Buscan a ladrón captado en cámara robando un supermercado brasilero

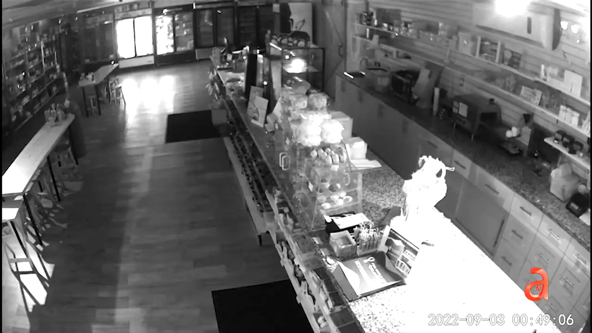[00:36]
Veamos. Un hombre está siendo buscado por la policía de Miami después que entrara a un supermercado para robar.
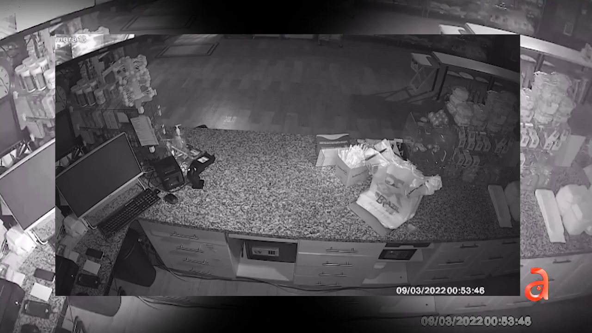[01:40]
El criminal, después de que rompiera una de las puertas, caminó dentro del supermercado. Se llevó una de las registradoras y al intentar llevarse una segunda, huyó cuando no pudo desconectarla.